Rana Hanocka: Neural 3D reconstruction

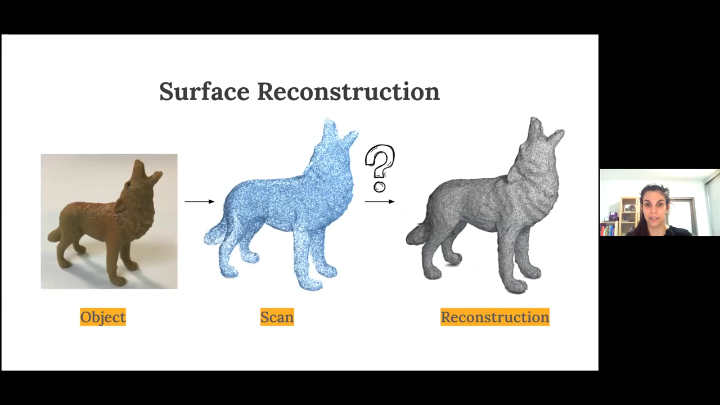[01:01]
Surface reconstruction is a difficult problem, which is intractable and ill-posed. To make things even more difficult, scan data is never perfect.
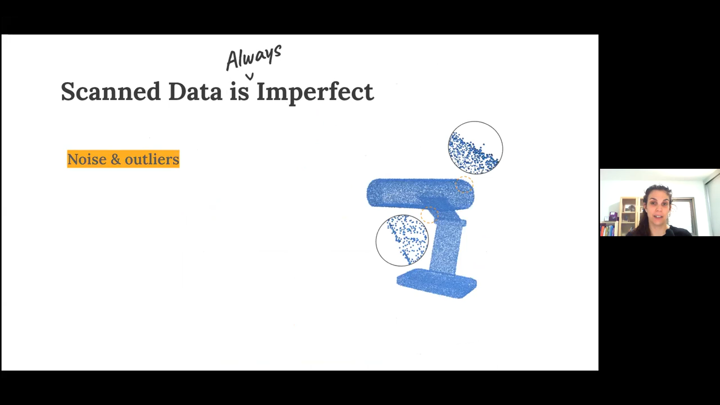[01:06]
It contains noise and outliers, has regions with sparse samples or holes, and it doesn't have enough points sampled on sharp features, which ultimately leads to undesirable reconstruction results.
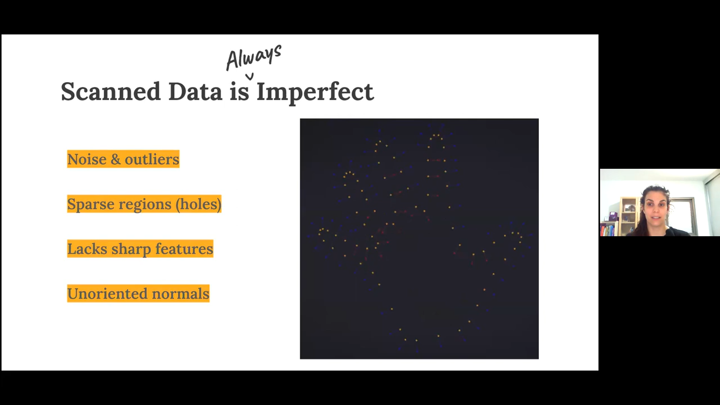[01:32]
among other things. Today I'm going to talk about three different neural reconstruction works.
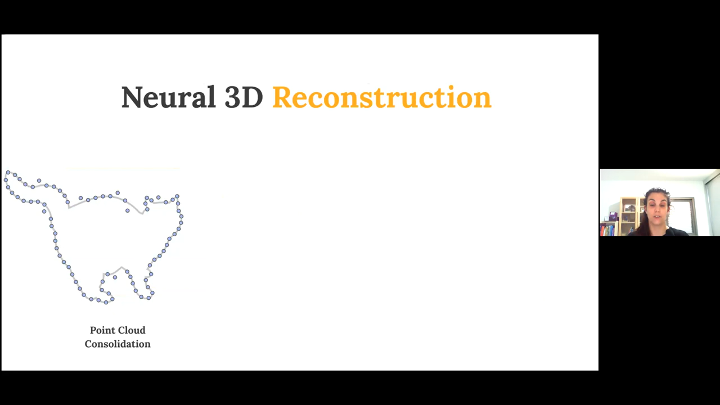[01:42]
The first consolidates a noisy point cloud, which means removes noise and adds new points. Another learns to estimate a globally consistent normal orientation.
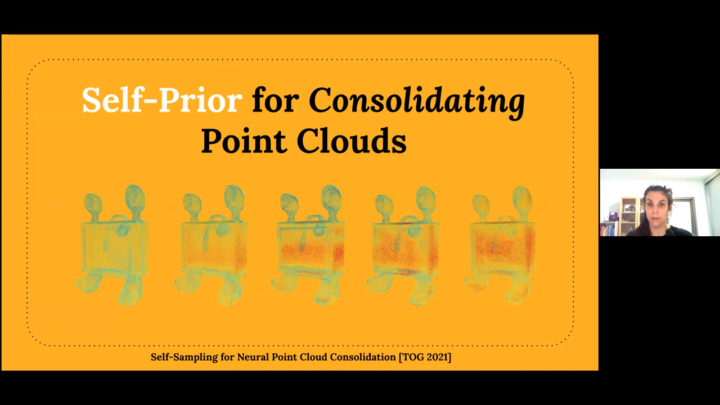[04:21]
which means remove noise and generate new points, which is used as a pre-process for surface reconstruction.
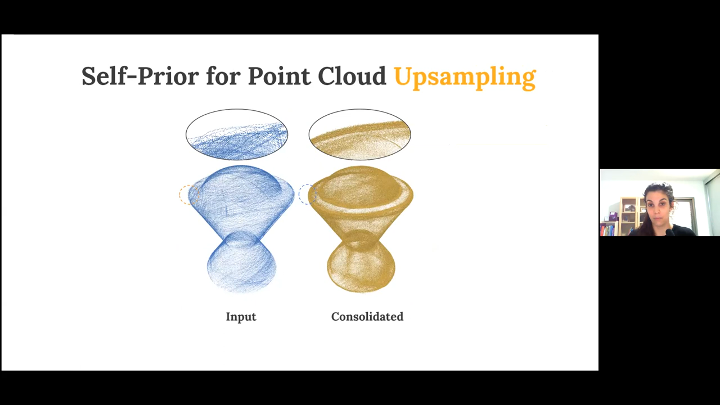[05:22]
And this is due to the fact that the network doesn't have the capacity to predict noise or outliers, and that's exactly the effect of the self-prior. And when we use this as an input to an off-the-shelf surface reconstruction algorithm,
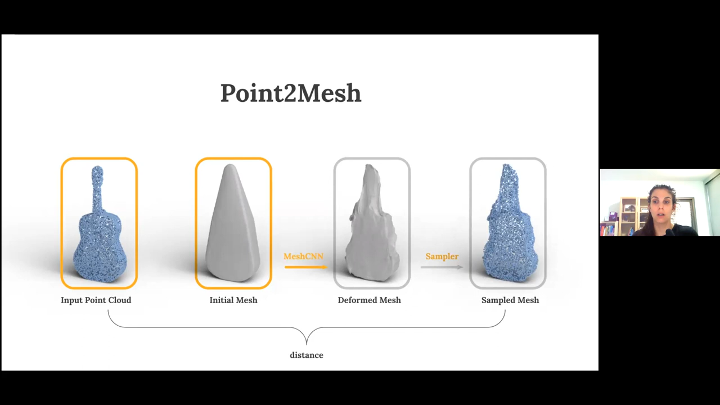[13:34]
So more specifically, this deformable initial mesh M,
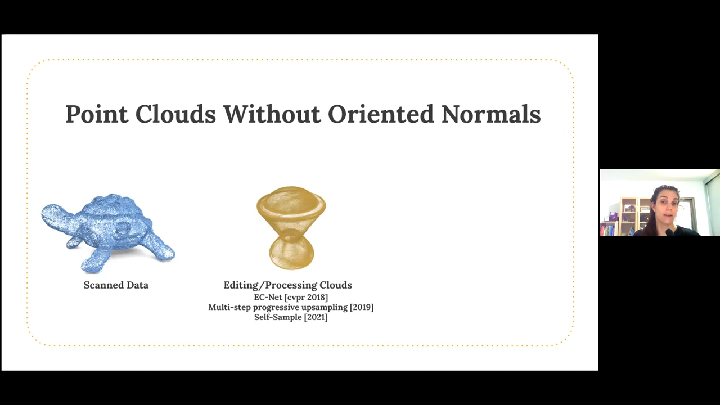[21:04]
like resampling or consolidation. Recently, there's been a new source of point clouds that lack oriented normals, and these are network-generated point clouds.
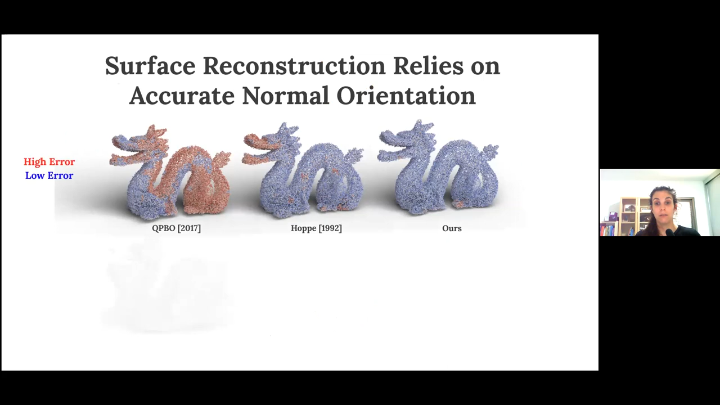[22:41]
So observe how the reconstruction is very sensitive to point normals with the incorrect normal orientation. Using our solution, we divide the approach into two phases.